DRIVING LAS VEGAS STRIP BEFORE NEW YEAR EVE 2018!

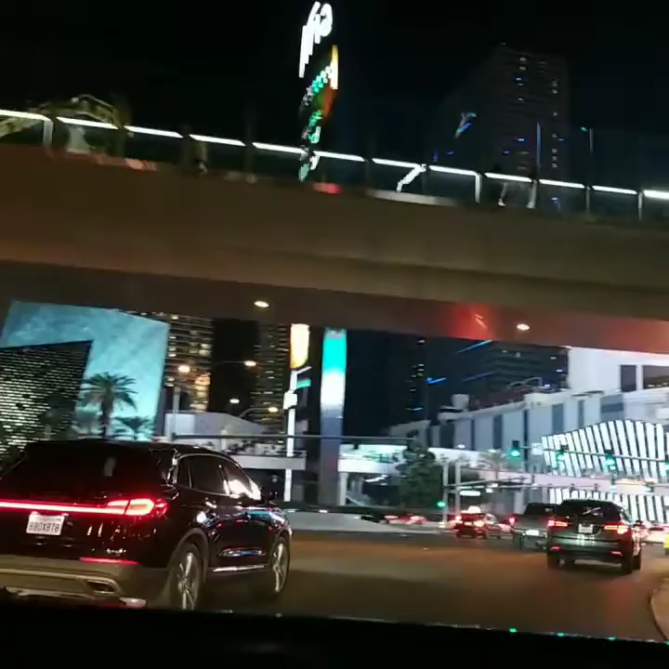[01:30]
and to my left is the Aria Casino and Hotel.